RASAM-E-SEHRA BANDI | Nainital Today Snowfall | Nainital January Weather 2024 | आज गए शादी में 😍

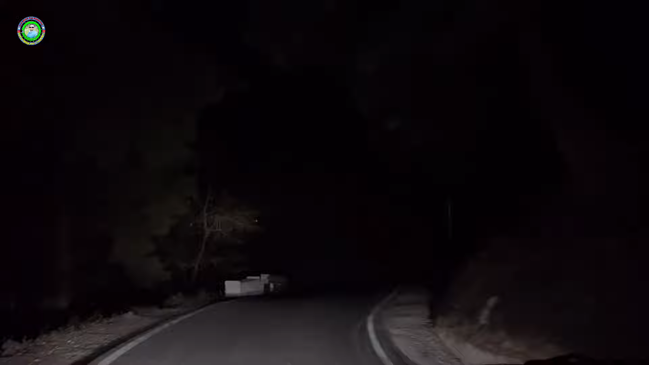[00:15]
तो जैसे आप लोग देख रहे हैं इस टाइम हम जा रहे हैं एक साधी में और जो टाइम हो रहा है वो हो रहा है तगरीवन साथ से साड़ी साथ
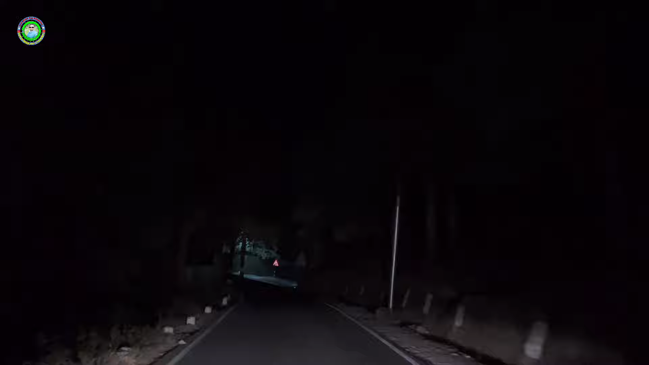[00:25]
हम जाएंगे बहाली रस्त होते वे कोड़ा खाल
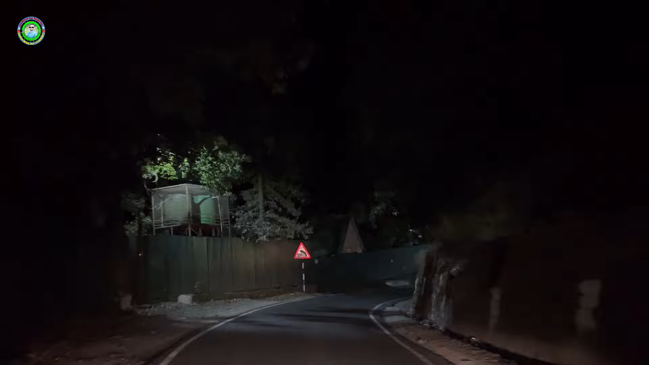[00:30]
मैं आपको लाइब में बताया था तो यह रष्त दिखाते रहा हैं तो में आपको पीच पीच में रस्ता दिखाते रहेंगा और यहाँ देखें कोगरा विल्कुल नहीं है जैसे आप देखरें पिल्कुल सुच्छान सडख
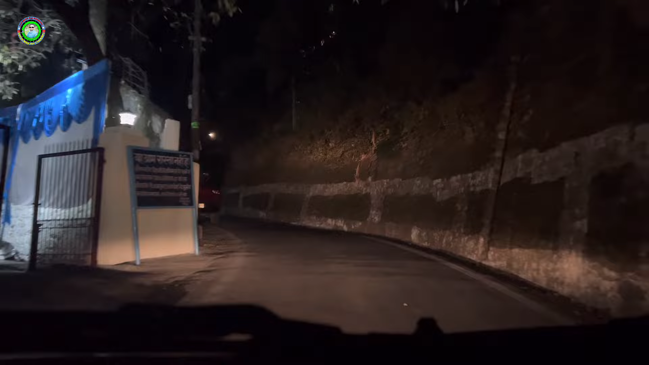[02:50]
अचानक से दिख जाए तो अभी तो चलती भी रोड है तो नहीं दिखा है